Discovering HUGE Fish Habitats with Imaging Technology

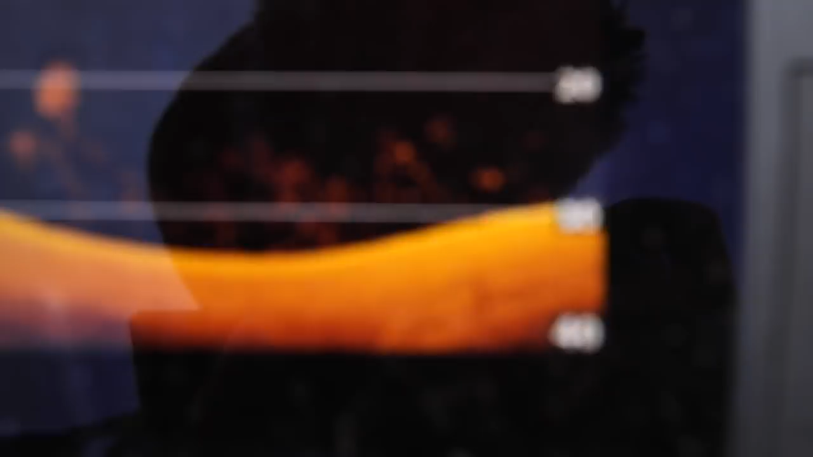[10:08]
open water so I think some of them are white bass but I just want to I just want to have a little fun here
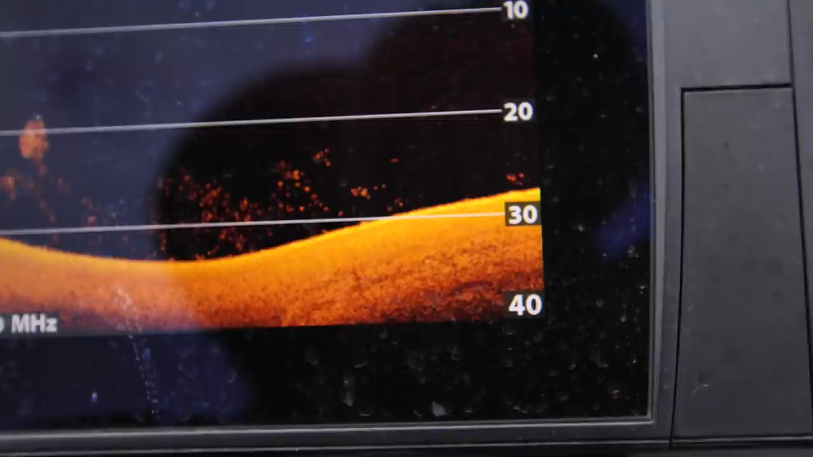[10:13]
looks like we got a fish on our bait right now come on oh I felt him I bumped him actually with that's that's insane I could feel that but um he
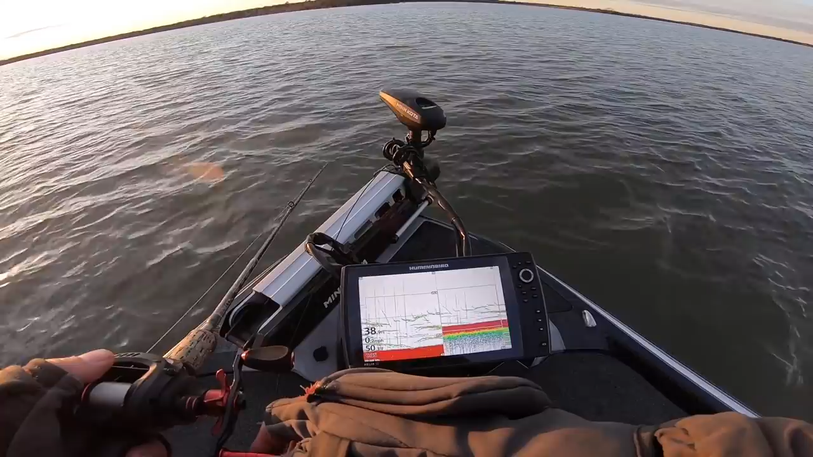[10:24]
got right next to my bait I bumped it and I hit him there's about four or five fish close to my bait well I would say this nemesis lake of mine continues to
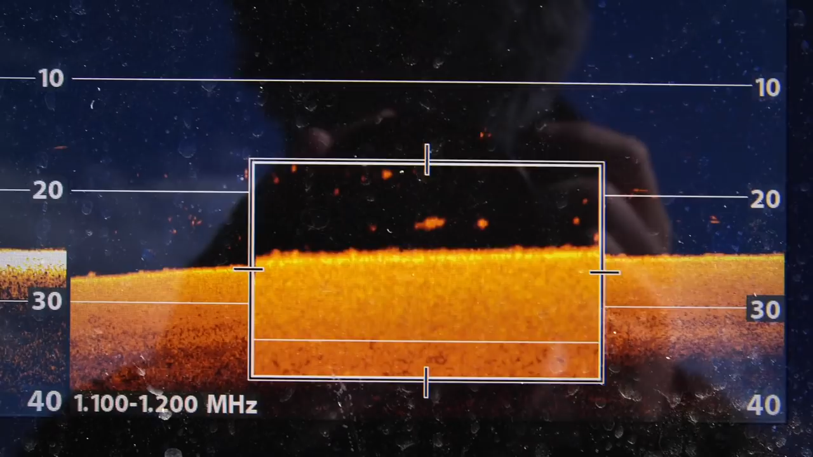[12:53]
there I've seen catfish literally you can identify species and I'm learning to identify the crappie the way they're grouped up together and size and everything like that but there's other technologies out there too that is even